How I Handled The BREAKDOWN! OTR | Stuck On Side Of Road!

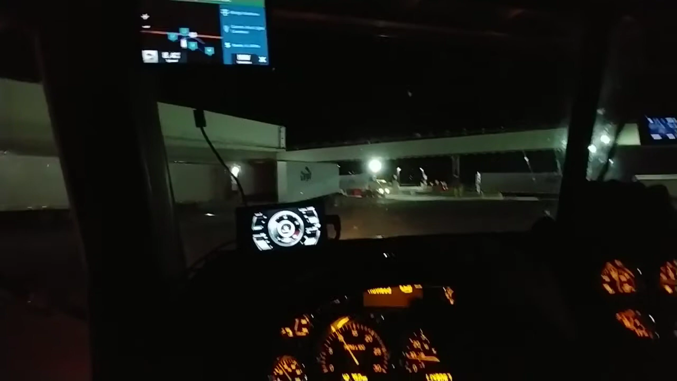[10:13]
I still have another set of tracks to cross going out of this place. Yard service guys need to stay out of my way.